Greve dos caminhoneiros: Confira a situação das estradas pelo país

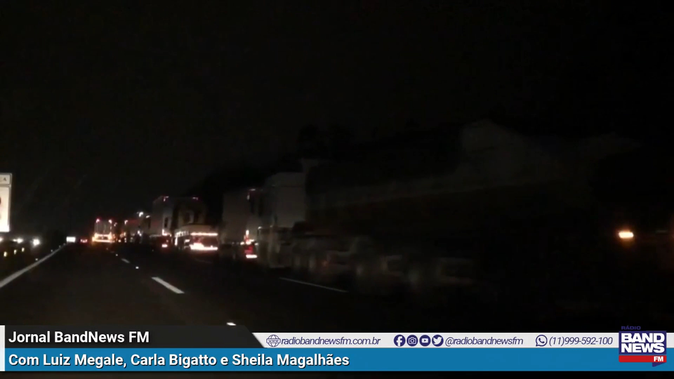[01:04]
mas o que a gente vai acompanhar na rodovia Regis Bittencourt é que essa importante via que liga o sul ao sudeste vai ter ainda congestionamento, porque esses caminhões estão parados lá ainda,